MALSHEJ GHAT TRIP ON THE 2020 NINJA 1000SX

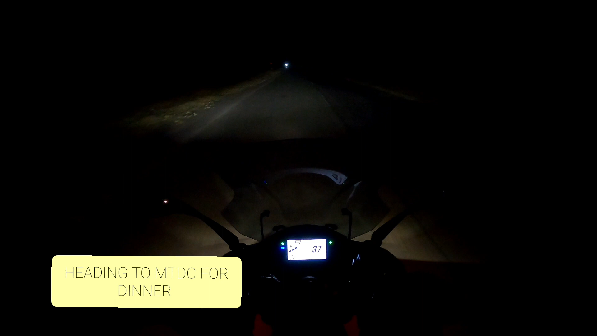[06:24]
this is called, lightening up the night, huh, see this?
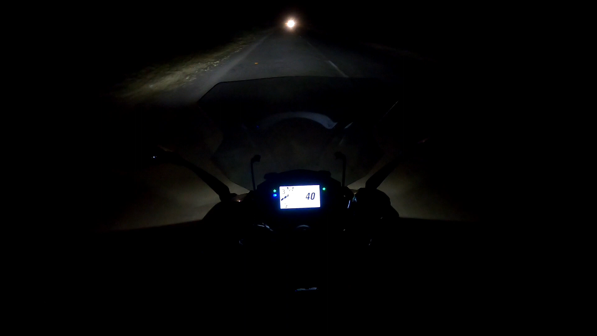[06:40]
20 degrees, 20 degrees, it's 841 in the night, and we are heading to, MTDC, for dinner, crazy, crazy, what is this?
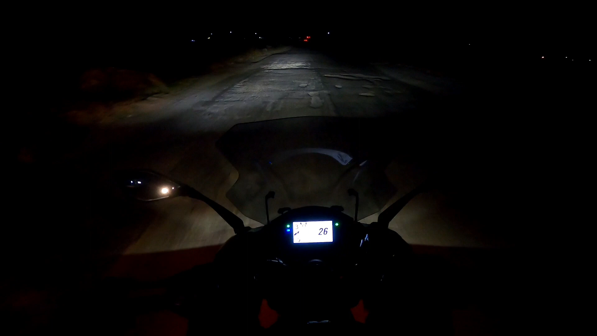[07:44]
not bad for LEDs, so, I've just purposely kept my parking light on, so that at least, I'm more visible, so, basically, why are we, having dinner at, MTDC and not at Saj, I feel that, price is a little overpriced, but, the, food at MTDC is really good, and shit, it is cold,
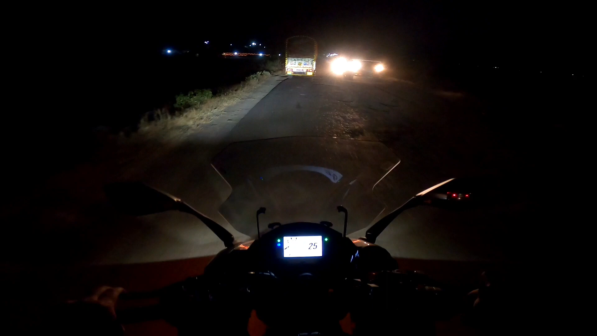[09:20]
everybody's running, on their high beams, you actually go to see, bad roads, I hate bad roads, this bike, hates bad roads, trying to, maneuver through the patches,
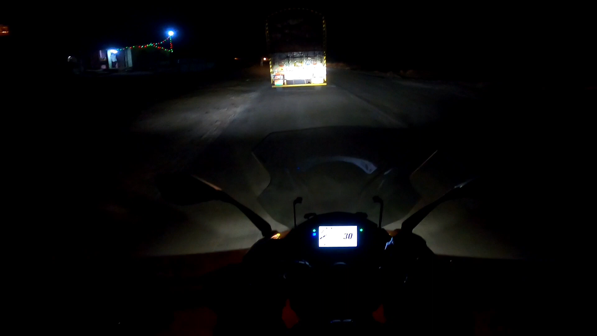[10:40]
I think we have, almost reached, oh here, there's a bad patch, I bi-hatted, all the bad patches, cool, good depravated, how is the ability,
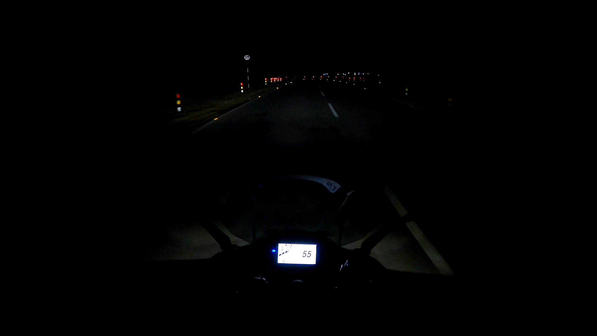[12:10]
Luckily, the good part is they put these reflector strips so you know where to go otherwise I would have just missed this turn right now Looks like we are entering some spooky villa or something
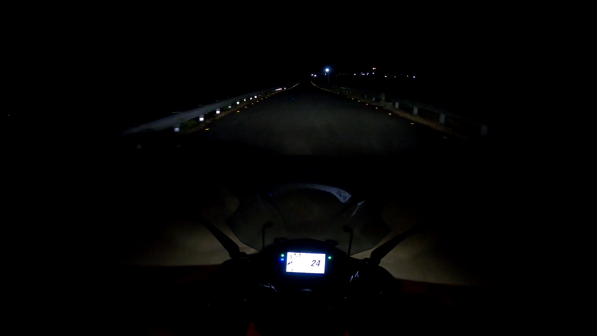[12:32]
You actually don't know what's in front, you know, see? If you don't switch off your I-beam
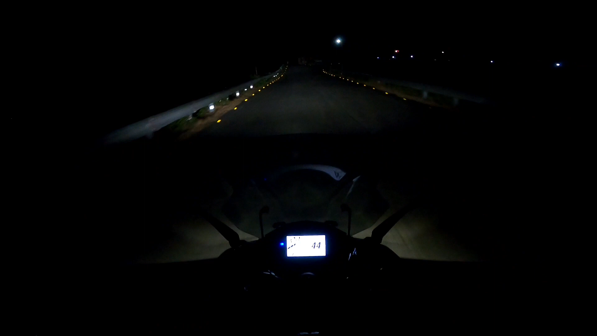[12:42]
I actually got scared who's standing there People are just randomly sitting